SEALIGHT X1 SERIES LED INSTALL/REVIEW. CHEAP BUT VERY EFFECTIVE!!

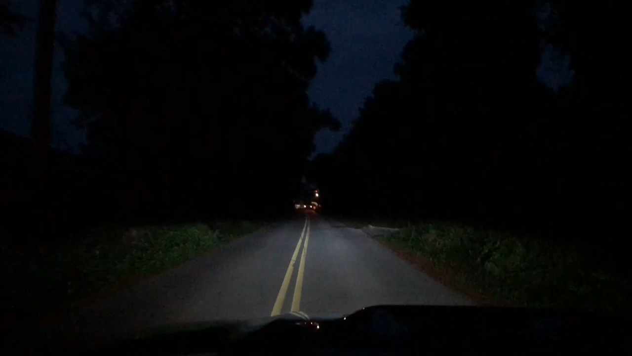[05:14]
Okay, so here they are at nighttime. They go pretty decent out, actually. I mean, I've got to keep in mind that these are only like $30, and they're just literally plug and play. So honestly, they're pretty good. You can see basically the line as it goes out that's probably, I don't know, 60 feet out maybe, where you can see those cars going. The line kind of dies halfway, and that's a stoplight out there.